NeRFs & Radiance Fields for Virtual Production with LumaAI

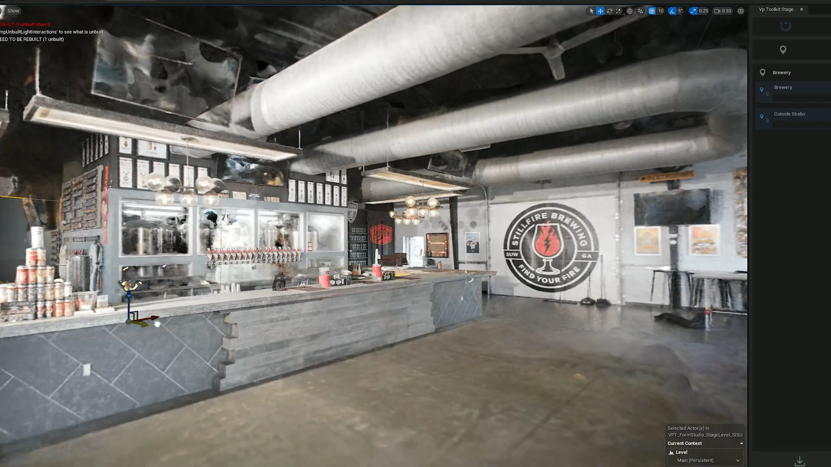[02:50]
Now that we have our Radiance Field loaded into Unreal Engine, we can add our virtual stage and our camera tracking and be ready to shoot.